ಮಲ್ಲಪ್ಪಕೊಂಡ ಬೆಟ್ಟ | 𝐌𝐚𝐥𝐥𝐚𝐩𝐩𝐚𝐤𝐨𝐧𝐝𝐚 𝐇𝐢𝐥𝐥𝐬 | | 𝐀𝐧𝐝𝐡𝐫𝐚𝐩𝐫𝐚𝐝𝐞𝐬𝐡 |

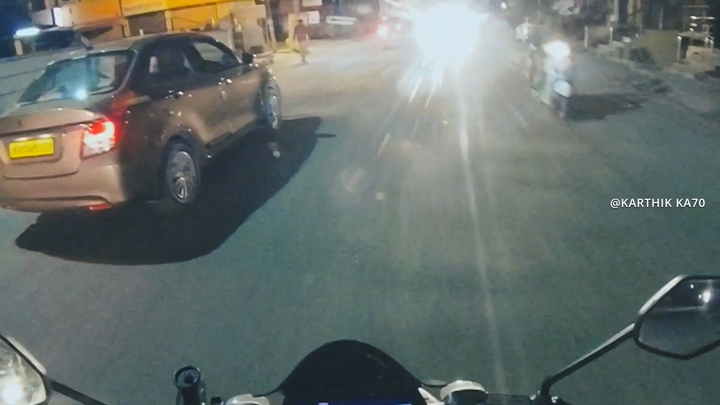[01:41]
ಏನಕ್ಕೆ ಹಿಂದ್ಗಡೆಯಿಂದ ಅಷ್ಟು ಹಾರ್ನ್ ಆಗ್ತಿದ್ದಾನೋ ಗೊತ್ತಿಲ್ಲ.
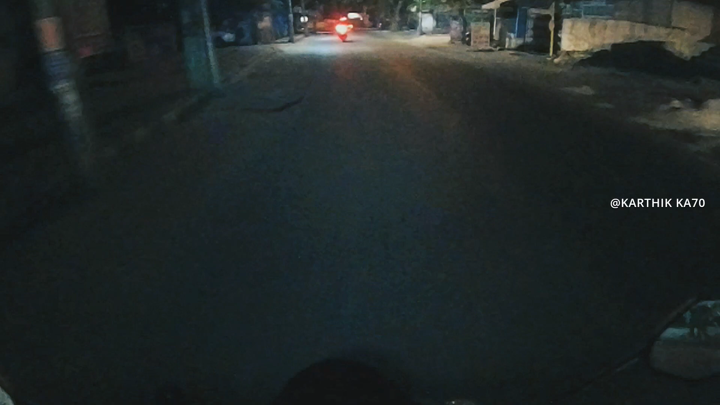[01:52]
ಎಷ್ಟು ದೊಡ್ಡ ರೋಡ್ ಇದೆ, ಹಂಗೆ ಸ್ವಲ್ಪ ಚಳಿ ಸ್ಟಾರ್ಟ್ ಆಯಿತು.
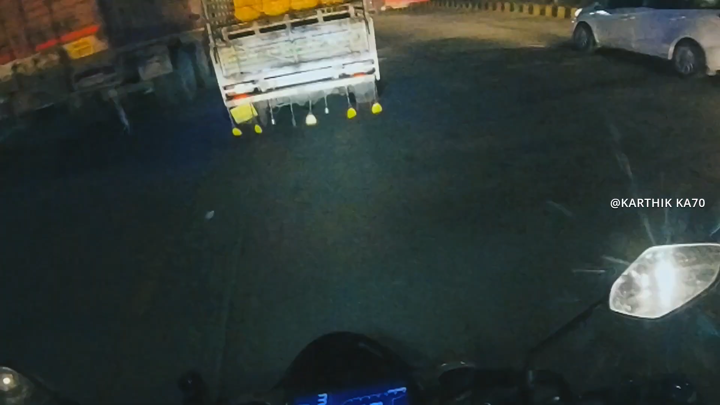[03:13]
ನೋಡಿದ್ರೆ ಯಾರು ಬೇರೆ, ನನ್ನ ಜೊತೆ ಜೊತೆ ಯಾರು ಮಾತಾಡೋಕ್ಕೆ ಬರ್ತಾ ಇದ್ದಾರೆ ನೋಡ್ತಾ ಇದ್ದೀನಿ. ಓ, ಇವಾಗಲೇ ಟ್ರಾಫಿಕ್ಕು. ದರ್ಶನ್ ಇರ್ಲೋದ ಮಾರೆ.
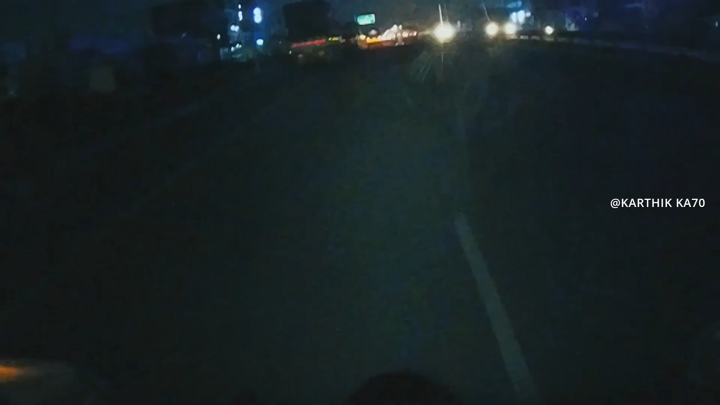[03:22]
ಕೋಲಾರ 41 kilometers, 5:47 ಆಗಿದೆ ಇವಾಗ. ಇಲ್ಲಿ ಬೆಳಕರಿಯಿತು,